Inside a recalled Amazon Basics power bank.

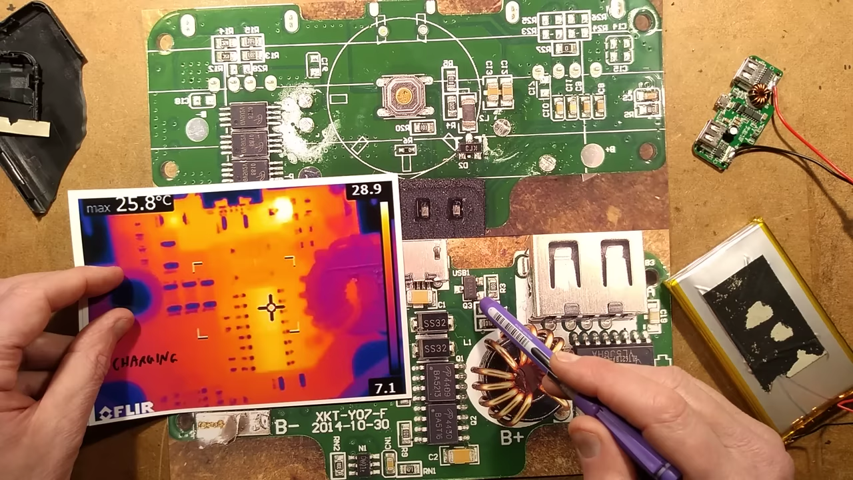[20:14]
On screen: max 25.8°C
which is marked x1xv that was a bit vague i didn't find that and this resistor here is also involved and i get the feeling this is just some extra layer of current limiting maybe fuse protection i'm not really sure why they've got that because it's a really low value it might be current sensing i'm not sure the other components that are active are unusually both these n channel and p channel mosfets because they're not active when it's
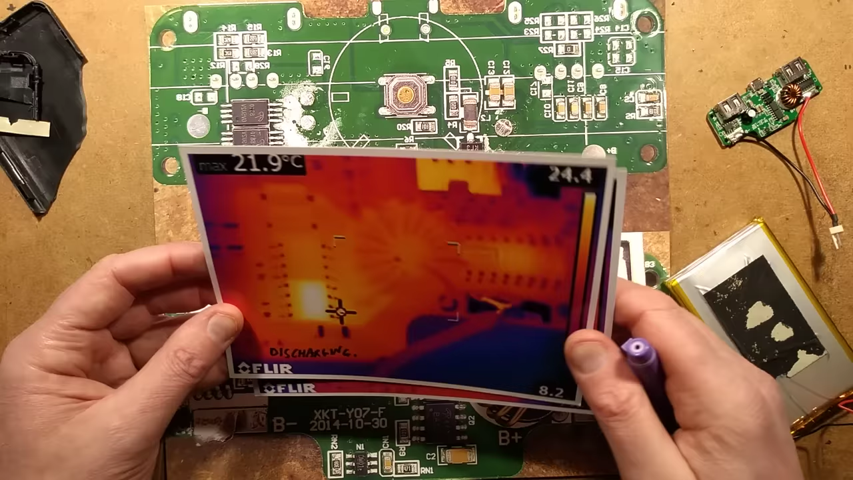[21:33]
On screen: max 21.9°C
then you'd expect some components to get pretty hot normally the chip over here would uh if it was doing any current limiting would it get hot but it didn't in this instance when it's discharging though there's less activity this chip over here does get a little tiny bit warm in the middle but the bulk of the heat is generated in this uh mosfet here which is at 4430
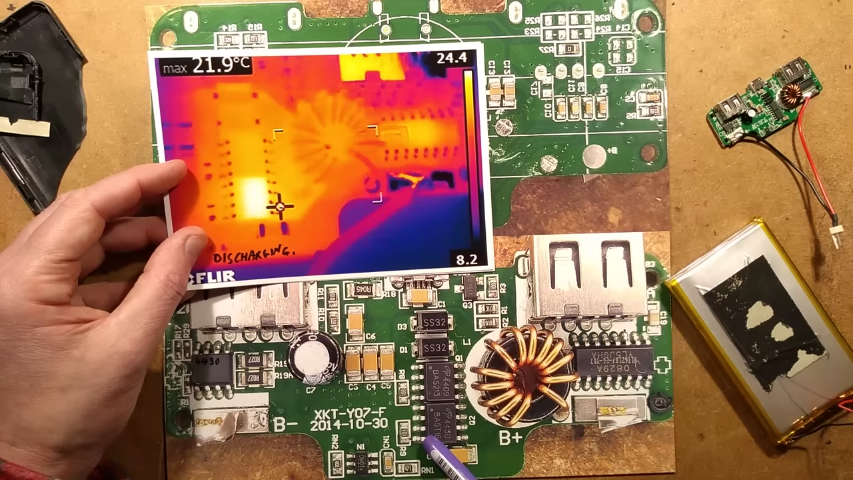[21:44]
On screen: max 21.9°C
that's the n channel mosfet and i'm guessing it's just acting as a boost uh regulator with this inductors to boost the uh voltage up to from the battery voltage to 5 volts after that the rest of the circuitry is just the
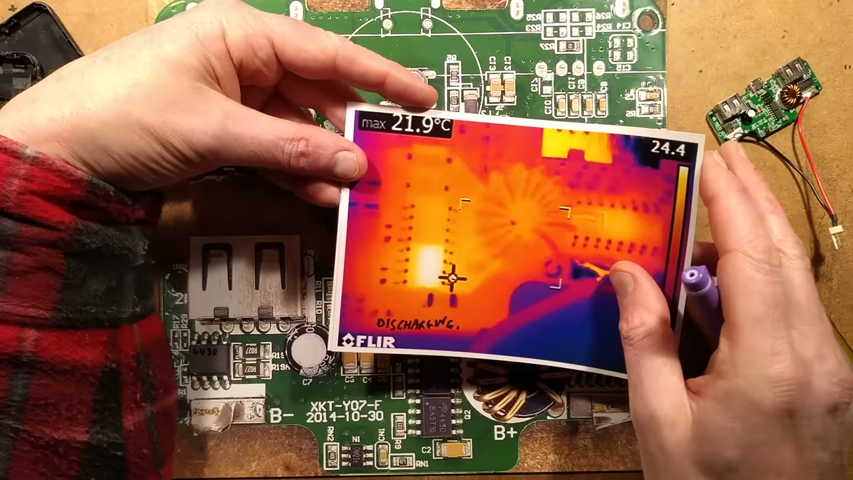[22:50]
On screen: max 21.9°C
charging there was an element of warmth showing over one of the leads of the inductor but that was possibly coming from the heat sink the heat that was coupled from the pads that were going to the mosfets but it still does indicate
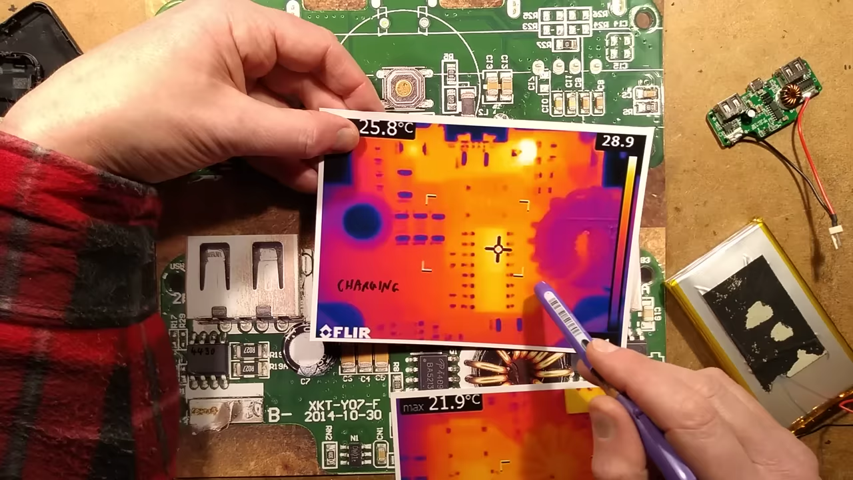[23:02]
On screen: max 21.9°C
that the mosfet uh that the inductor probably is induct is active during
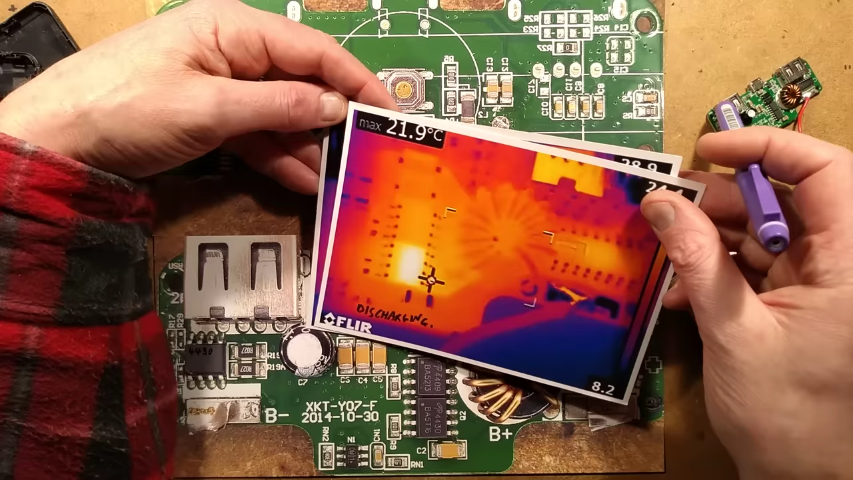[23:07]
On screen: max 21.9°C
that uh function the charging which does allow it to charge a much higher current other things worthy of note that that's